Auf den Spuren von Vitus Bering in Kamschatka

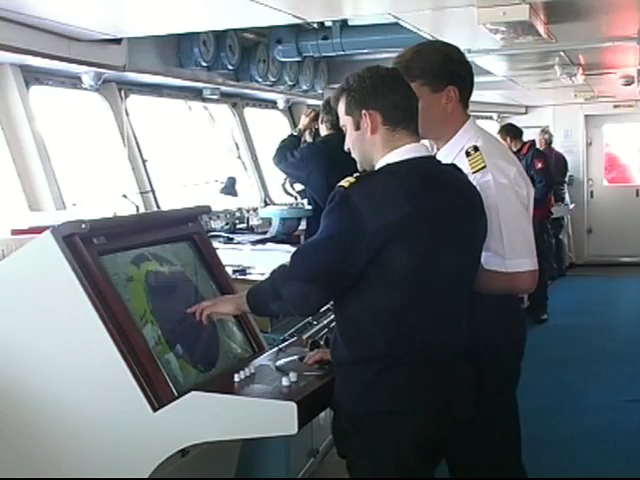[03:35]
Im Gegensatz zu damals gibt es heute Radar, das uns sicher schippern lässt.
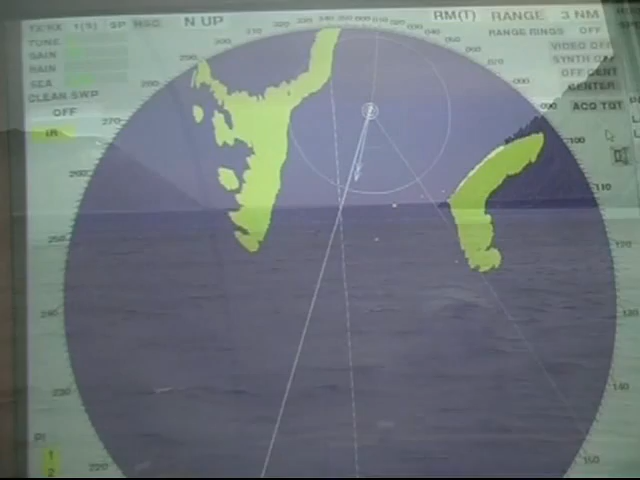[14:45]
Steuerbord liegt die russische Insel Mikdiometh, die nur vom Militär betreten werden darf.